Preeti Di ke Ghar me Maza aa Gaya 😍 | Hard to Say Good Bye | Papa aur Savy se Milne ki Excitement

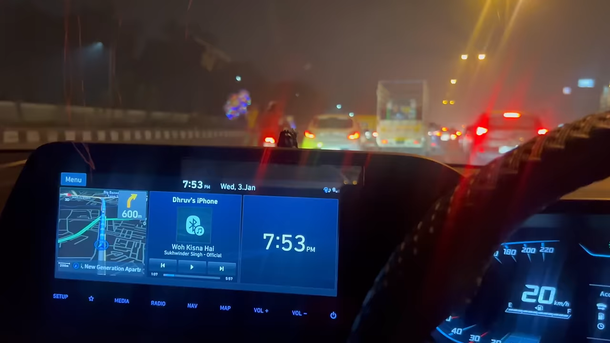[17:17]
श्री और हम पहुंच चुके हैं अपना बल्टाना की लाइटों पे। अब यहाँ के जाम में थोड़ा सा फंसेंगे थोड़ी देर, और उसके बाद फिर हम पहुंच जाएंगे अपने घर।
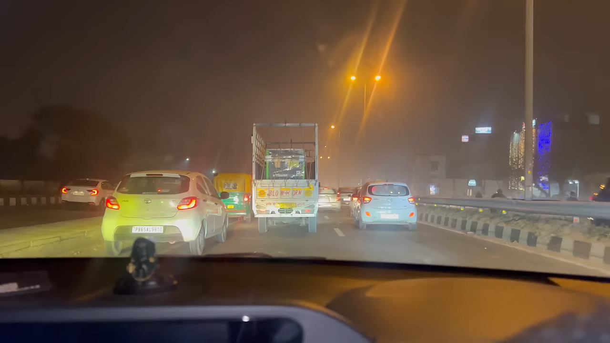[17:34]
और मैं देख रहा हूँ यहाँ पे ना हल्की हल्की धुंध भी है, ये देखो अगर आपको दिख रही होगी, लास्ट टाइम भी थी पर शाम के टाइम इस टाइम नहीं होती थी, पर हो रही है, तो इट मीन्स थोड़ी बहुत सर्दियाँ तो शुरू हुई है फाइनली यहाँ पे।